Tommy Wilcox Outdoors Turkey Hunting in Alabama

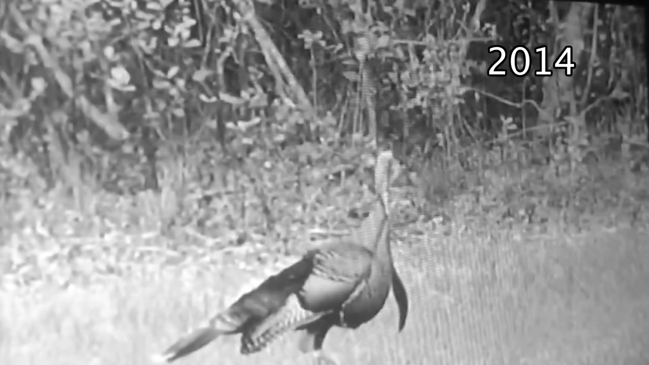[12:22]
And this big old joker, he wasn't coming pretty close. I mean, I had a hen come in, and then he came in,
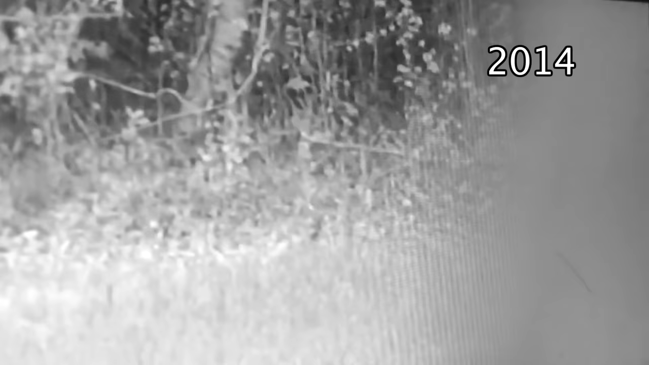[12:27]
and he was looking for, falling around, just pecking.
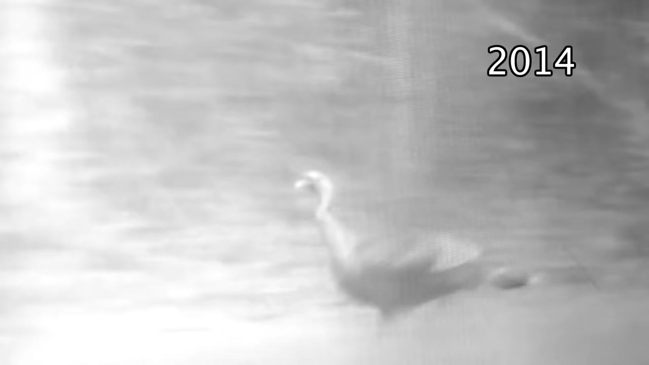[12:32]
He was in a hurry to get out of here. He was looking for that hen. And I tell you, man,